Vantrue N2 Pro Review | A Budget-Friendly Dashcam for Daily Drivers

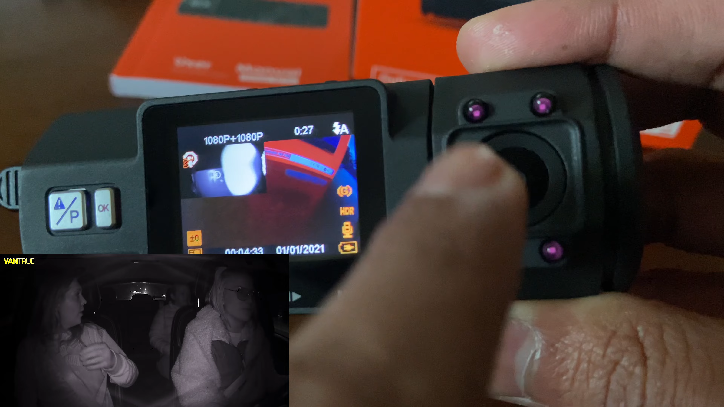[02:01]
which work even in pitch-black environments as seen here. And though this isn't a two-channel setup with a dedicated rear-mounted camera,